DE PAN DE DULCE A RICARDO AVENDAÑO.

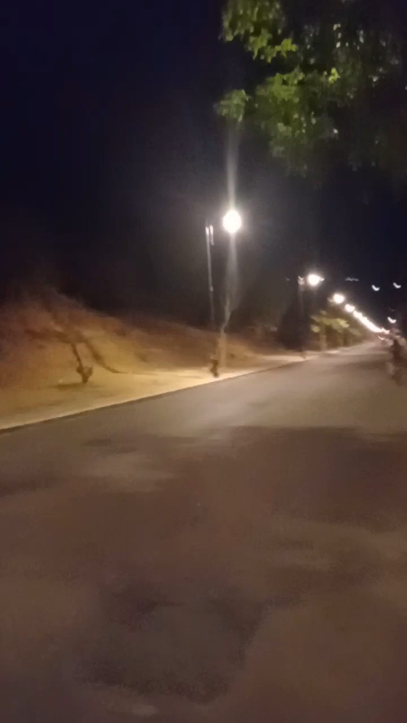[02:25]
Vamos grabando de regreso Es la misma avenida Nada más que de Hércules Hacia el Piojito Para allá vamos este
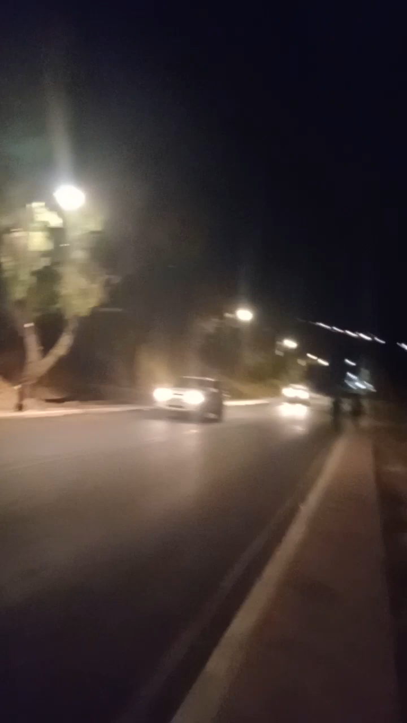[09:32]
Iluminación De la calle Cortaremos Más adelantito A 120